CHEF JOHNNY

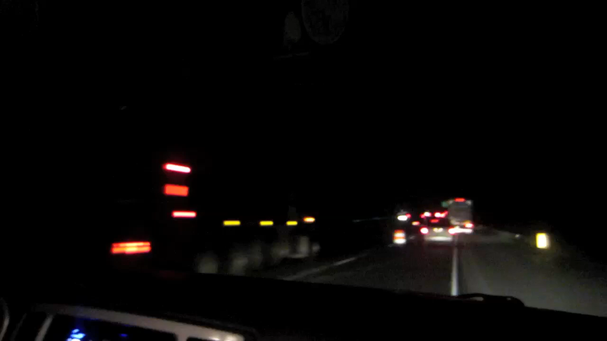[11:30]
So freaking loud. It's like, oh my god, it stinks. It smells like tar. They're like working on the road.